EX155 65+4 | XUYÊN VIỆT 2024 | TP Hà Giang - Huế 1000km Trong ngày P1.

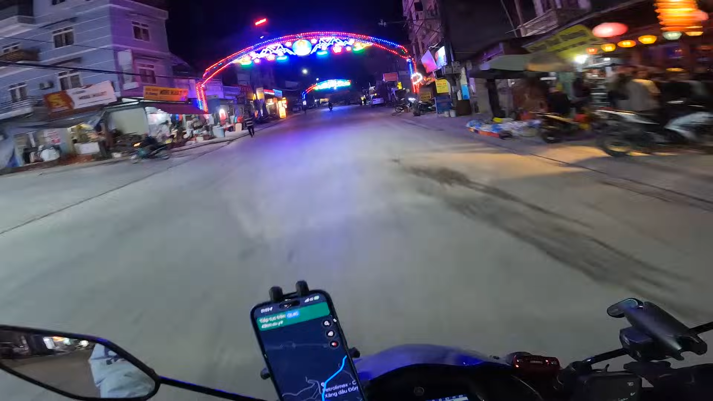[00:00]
Hôm nay thì mình xuất phát rời Đồng Văn vào buổi tối luôn hả các bạn. Bây giờ là 9 giờ tối.
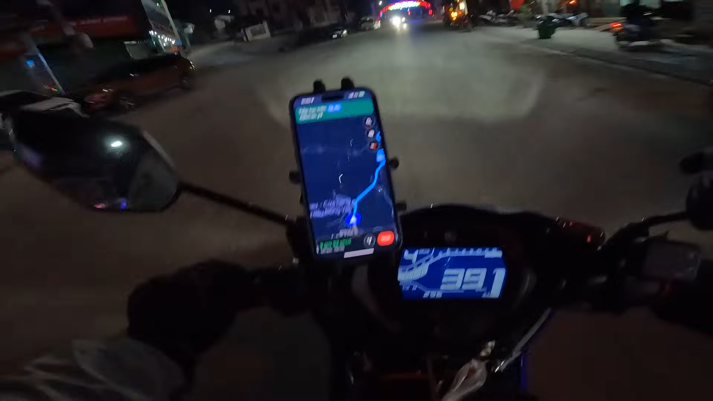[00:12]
Vì có công việc về gấp sẵn thì mình sẽ chạy xe liên tục để thử thách bản thân cũng như là cái xe. Bây giờ trước khi đi mình sẽ đổ xăng đầy cái cho nó chắc cú.
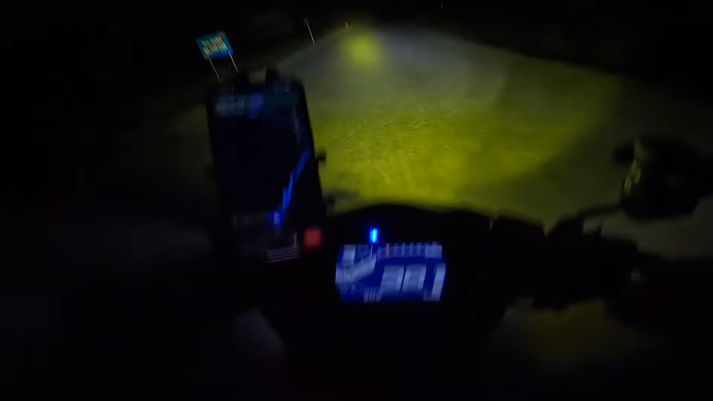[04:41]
Đây chính là dốc Hẩm Mã đây. Ban ngày thì quá trời là người đông, ban đêm thì không còn ai hết trơn. Con đèo này khó vô cua lắm mày.
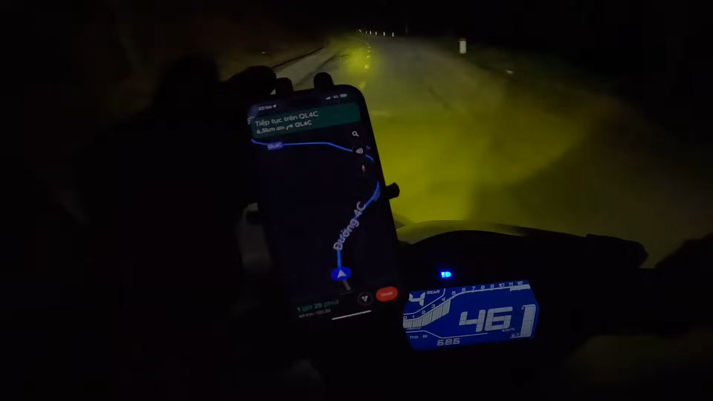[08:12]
Nãy giờ mình chạy được ở khoảng 2 tiếng rồi các bạn, gần 2 tiếng. Còn 60 cây số nữa thôi là ra tới Hà Giang rồi.
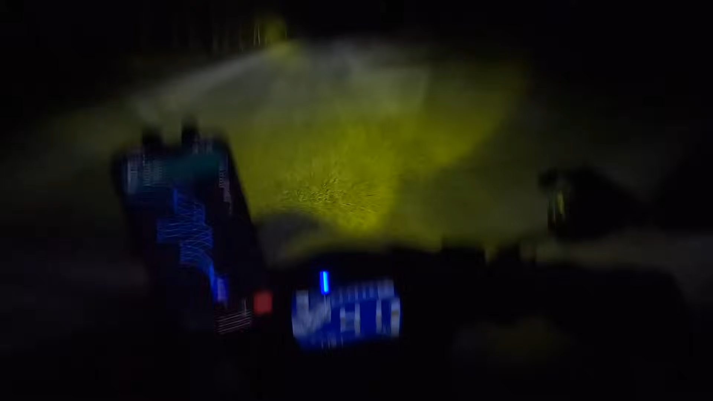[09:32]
hơn 112 cây số. Ô đô xe của mình thì nó bị sai các bạn, tức là nó sẽ hơn 112. Ở trên đồng hồ ô đô của mình đang bấm là có 112 thôi.
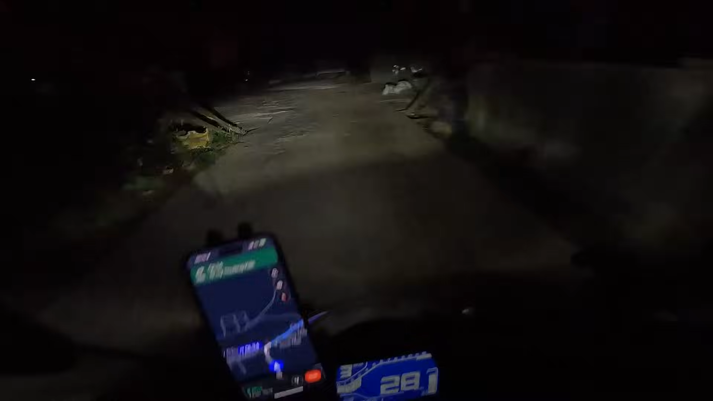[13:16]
Mười hai giờ mười các bạn. Mình đã vô được tới thành phố Hà Giang rồi ha.
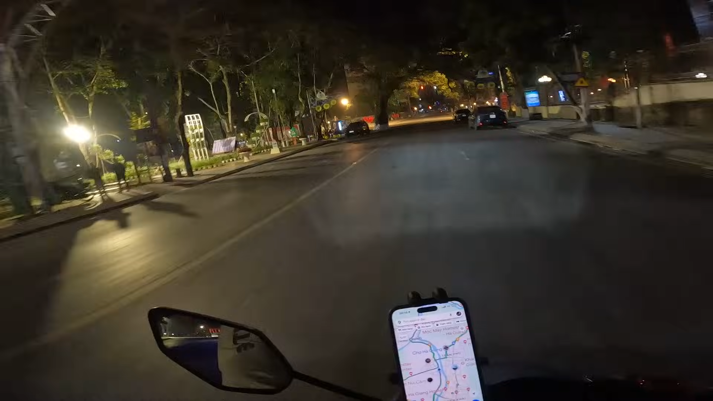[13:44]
Thành phố Hà Giang về đêm hả các bạn? Nè, quảng trường nè. Mình đi qua mấy cây xăng rồi mình không thấy cây nào mở hết trơn. Chắc có lẽ là phải chờ tới sáng mai mới có cây xăng đổ và chạy ra Hà Nội rồi các bạn.
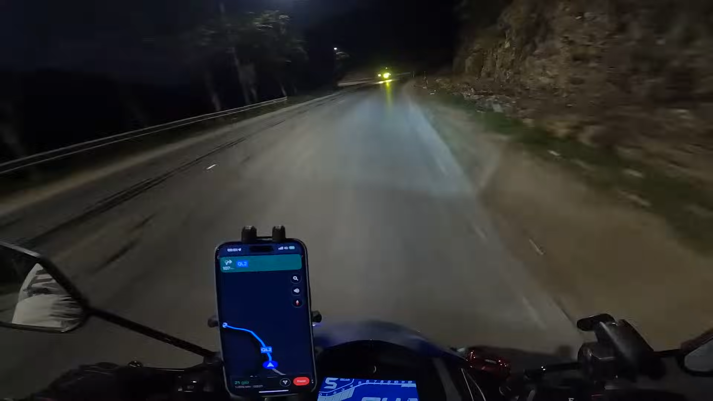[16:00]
rồi dòng về Hà Giang, rồi đi qua bên Sapa. À, cái lộ trình thì nó cũng hơi ngột ngột. Năm nay á thì đi ra tới ngoài Đồng Văn rồi, xong rồi vòng về Hà Giang, và bây giờ xuất phát đi né ngang Hà Nội rồi đi đường tránh thành phố Thanh Hóa, thành phố Vinh.
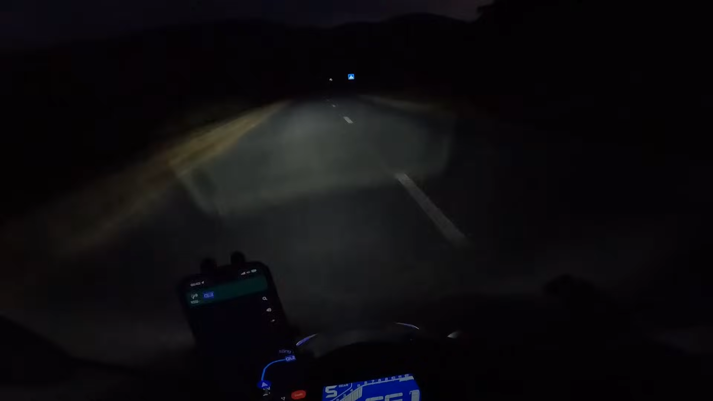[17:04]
Chứ bạn đừng có cấm một cái một mà là map nó sẽ dẫn đi sai nha. Hành trình trở về cùng với em 155. Đèn thấy chán không bạn? Đèn hấp chấm à. Đèn thì sáng á, nhưng mà cái tầm của nó có khoảng 15-20 mét ở phía trước cái đầu xe.
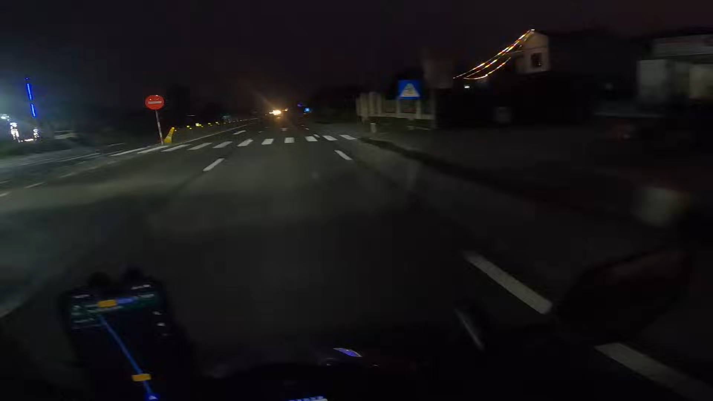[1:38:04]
Của xe hơi rồi là đủ chạy rồi các bạn, khỏi cần mở đèn của mình cũng được. Đó, bên kia không thấy đường nó pha lại đó.
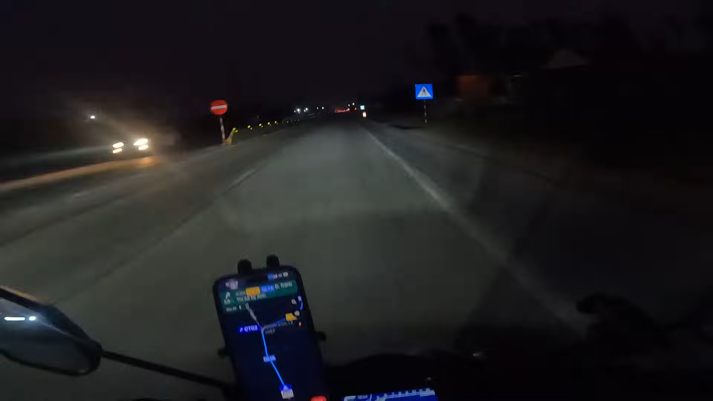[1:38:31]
Wow, ở đằng trước là xe của công an thì các bạn ơi. Mấy ổng mày chứ ai.
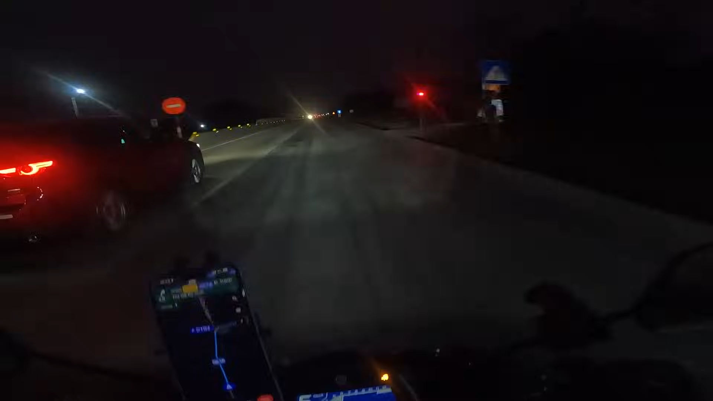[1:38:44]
Mấy ổng cắm chốt ở đó luôn.
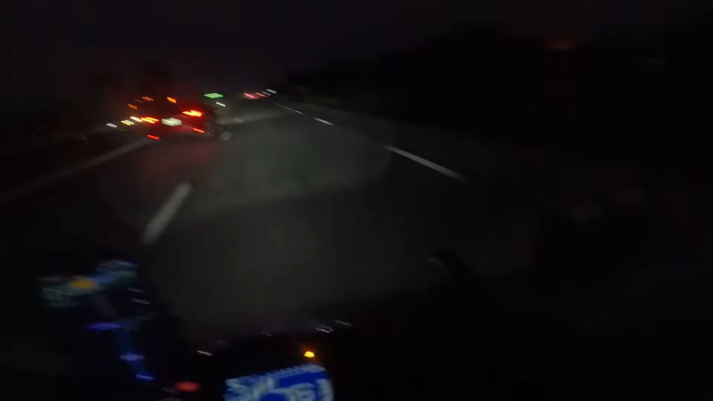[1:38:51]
Khi mà cảnh sát giao thông làm nhiệm vụ là sẽ có cái đèn chớp xanh chớp đỏ để kế bên đó các bạn. Bây giờ thì mình sẽ đi đường tránh thị xã Kỳ Anh thôi. Hồi xưa thì vợ chồng mình có vô thị xã Kỳ Anh ngủ lại một đêm. Đợt đó là đi xuyên Việt bằng chiếc CB500F.